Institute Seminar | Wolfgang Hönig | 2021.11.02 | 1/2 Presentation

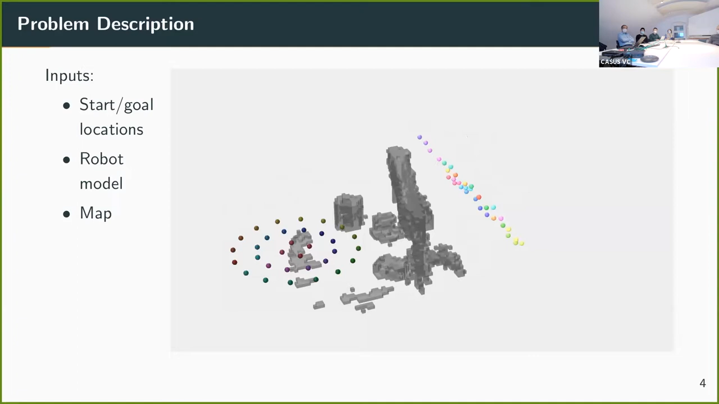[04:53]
uh the circle and goal locations on the right and uh we have some robot model of course and our goal is to find some smooth trajectories and also a goal assignment that helps us to navigate such that we avoid obstacles with the fixed environment but also with the other drugs
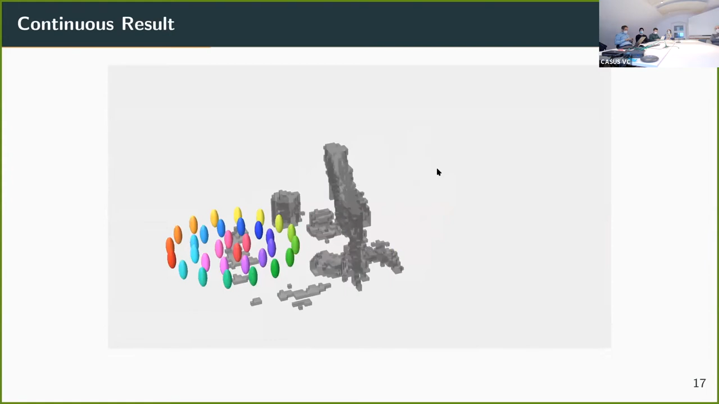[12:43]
we get this nice smooth uh trajectories uh where hopefully no robots collide now it also turns out that this is uh pretty efficient uh just to give you an example we have here